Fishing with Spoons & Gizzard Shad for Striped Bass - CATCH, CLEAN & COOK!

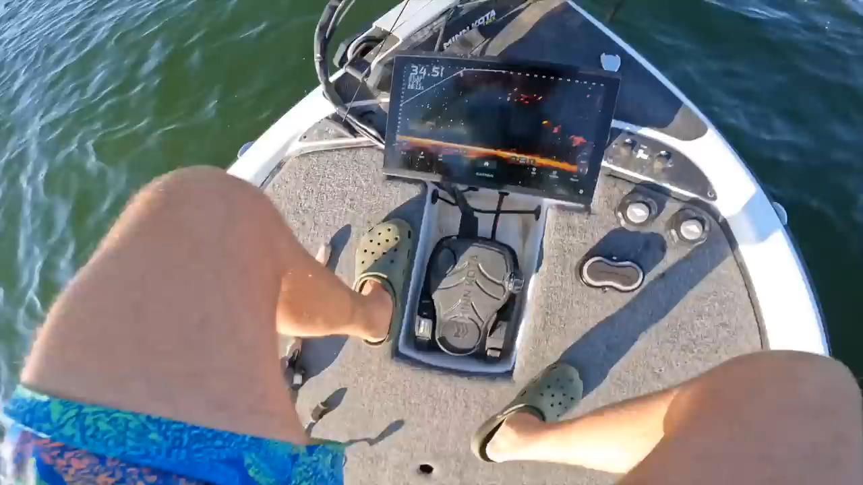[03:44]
just look at the graph that's a lot that's a lot of little ones i don't know this is still still happening right now guys but we missed the main entree
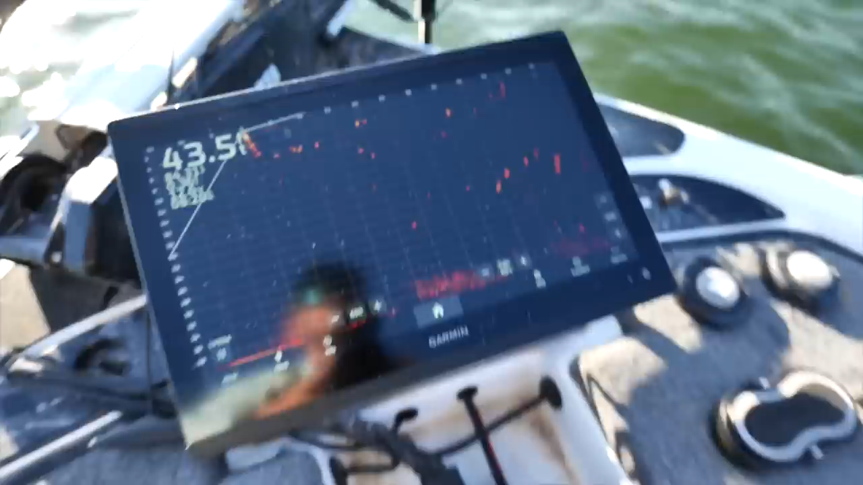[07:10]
your standard you know up and down you know a couple feet up technique uh-oh they need it fast huge pops huge pops like normally for white bass
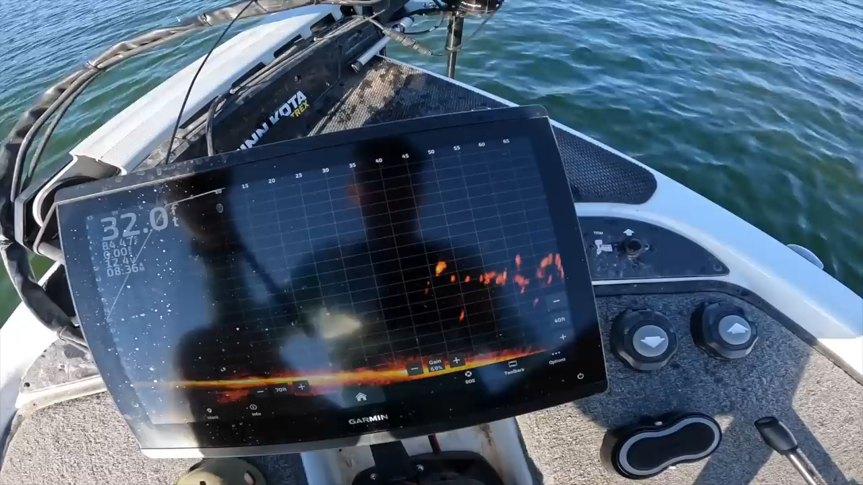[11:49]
down as they're swimming side to side so there's a school off to my right you can see them they're kind of mid-depth
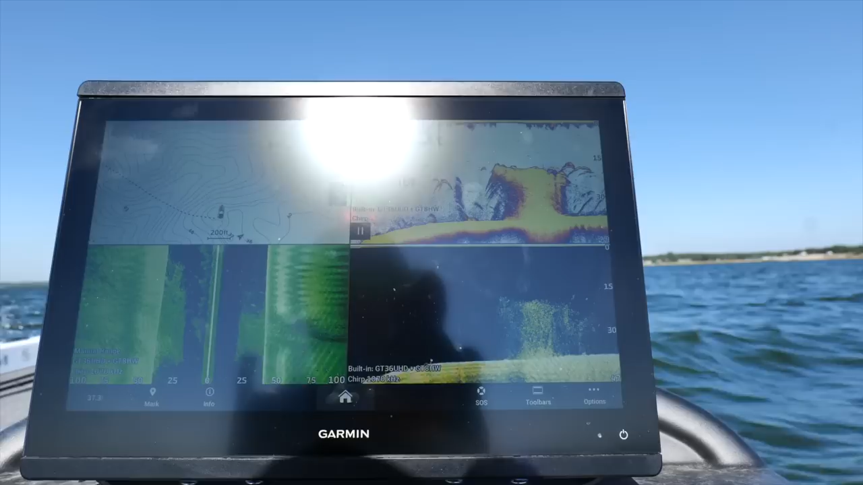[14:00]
absolute wad of shad could be some fish around it too check it out
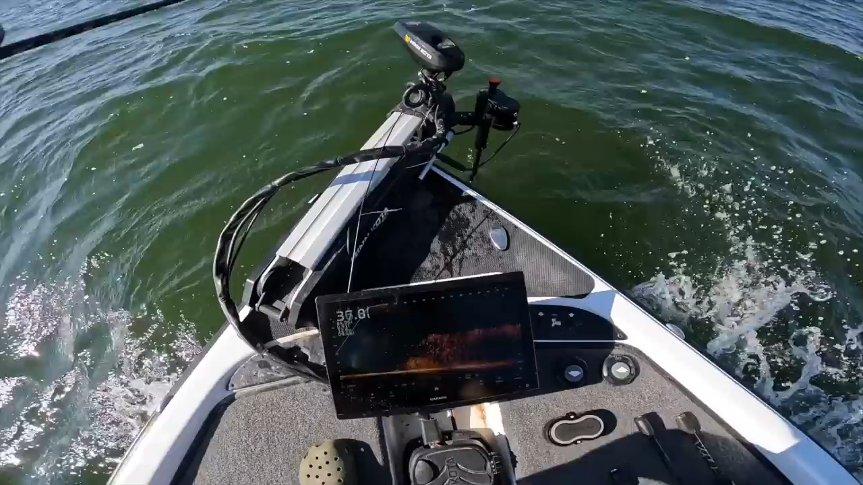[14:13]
look at all those shad guys there we go
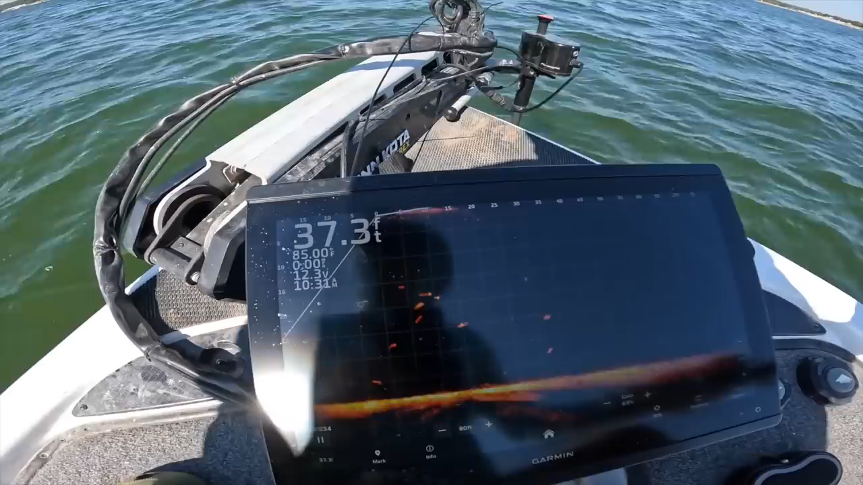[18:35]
On screen: depth 37.3 ft
how are you not eating that oh oh oh he just got bit he just got bit come on baby looks like he got him nope still getting chased oh they're they're whacking him i can feel him just
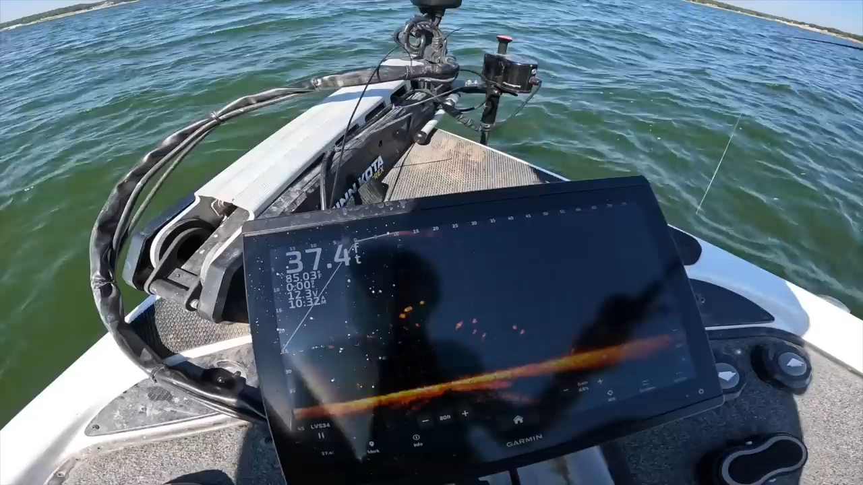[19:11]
On screen: depth 37.4 ft
thumping they're thumping him right now oh yeah he just got tugged just need a big one to eat him oh he got clean he got cleaned off